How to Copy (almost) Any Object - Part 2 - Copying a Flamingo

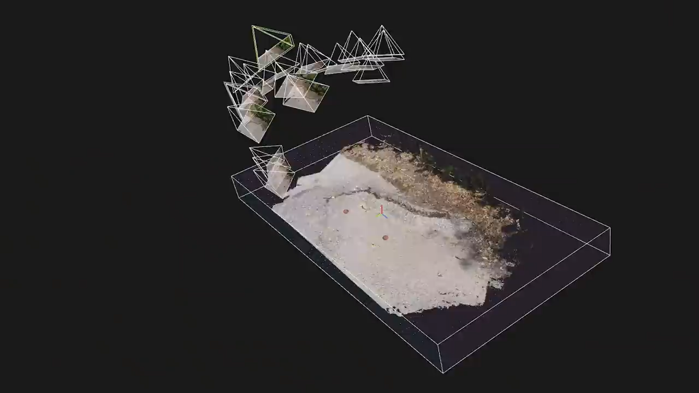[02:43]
It's made up of 29 images captured with an old iPhone 6 of a crack in the pavement.
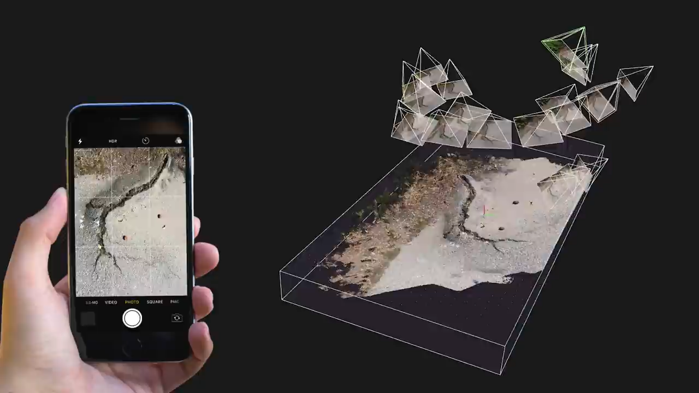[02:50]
Each program was able to reconstruct this crack with pretty high quality, as well as good quality textures.
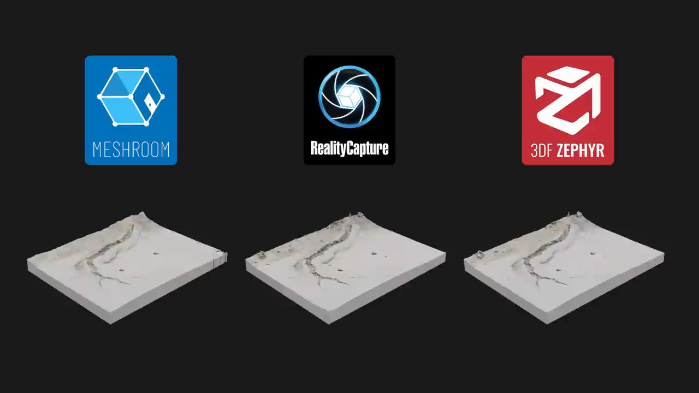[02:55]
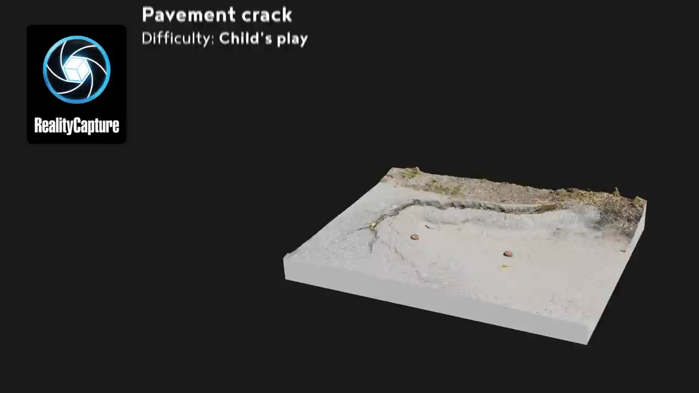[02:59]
Reality Capture, though, could not manage to match all the 29 photos with each other, only managing to match 20 of them. But on the other hand, it was able to process the whole model in just over 3 minutes.
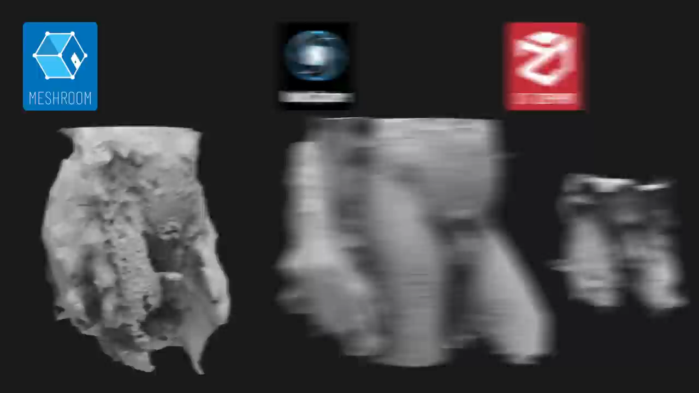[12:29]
While Meshroom made an abomination so horrid it could be issued an automatic suitable for no audiences rating,
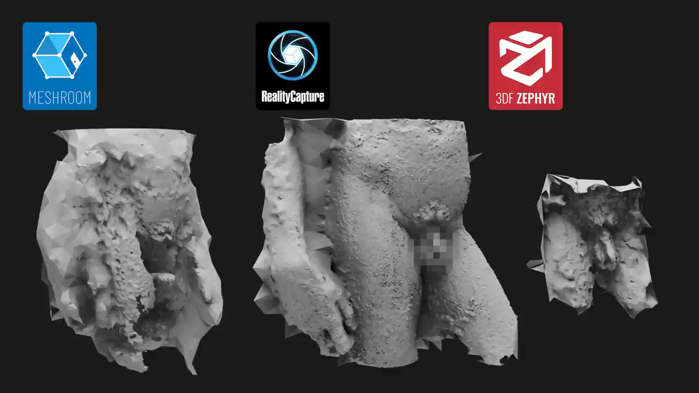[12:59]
Even what Zephyr was able to produce is above and beyond what I expected.
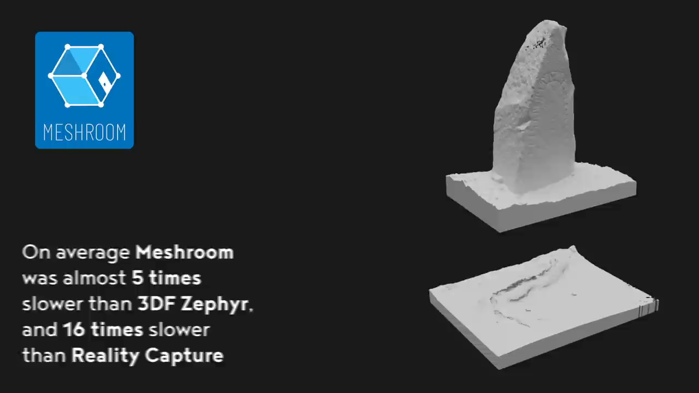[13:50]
The processing times are just too prohibitive, and the results are for the most part rather low quality and inaccurate.
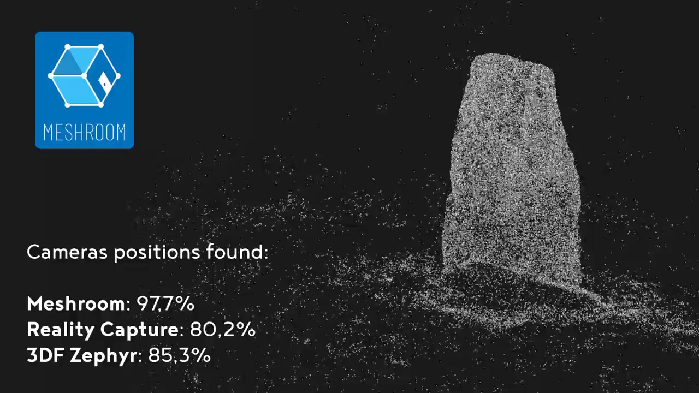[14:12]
which in turn results in a poor model output at the end.
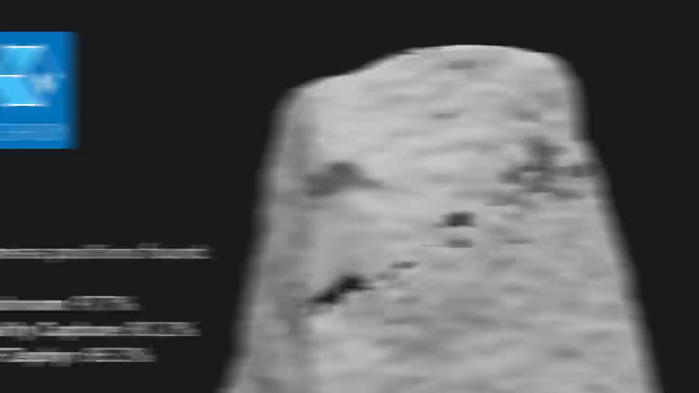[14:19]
Next up is Reality Capture, and quite frankly, it outperformed how I thought it would.
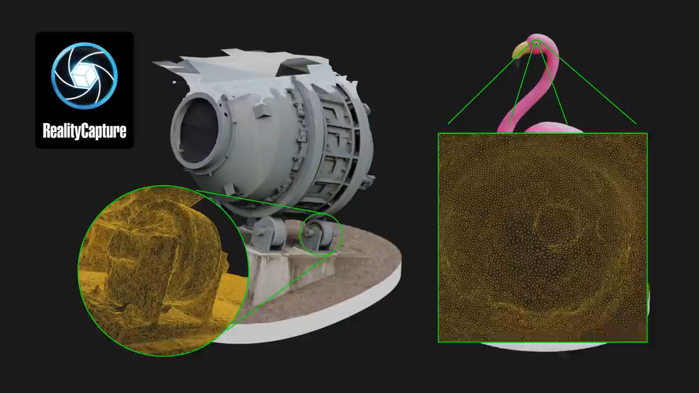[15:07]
the meshes are actually a bit too dense without adding much more detail to the model.